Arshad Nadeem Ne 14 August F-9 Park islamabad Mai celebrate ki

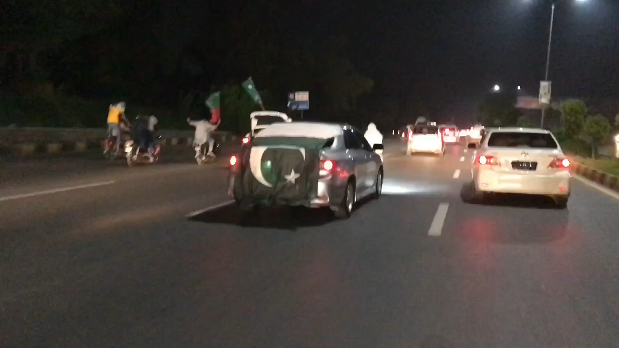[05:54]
बहुत खुश दिखाई दे रहे हैं माशाल्लाह। और ये देखें क्या ही ज़बरदस्त गैंग्स जा रहे हैं,